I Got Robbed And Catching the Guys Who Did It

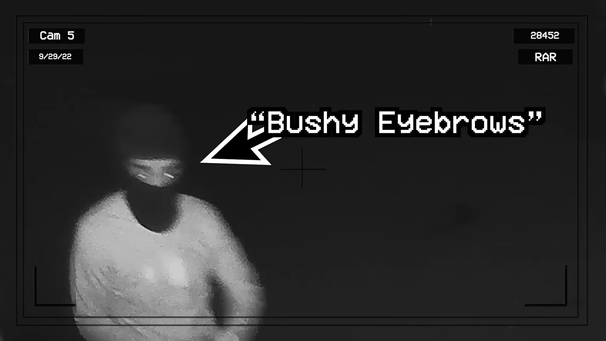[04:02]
Push your eyebrows is one thing I can notice, but this guy's got more features.
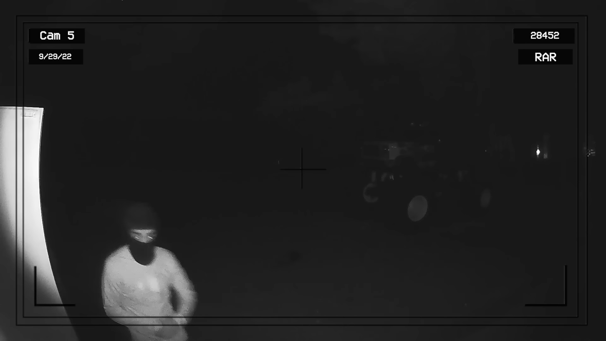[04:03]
He's got dreads. You know, dreads with a lot of hair in the back.